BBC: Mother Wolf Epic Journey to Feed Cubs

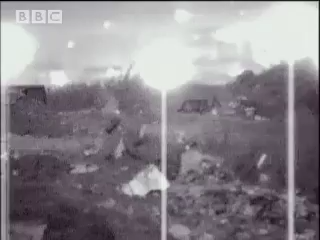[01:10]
Night vision binoculars and the radio signal confirm that her destination was in fact the city's main rubbish dump.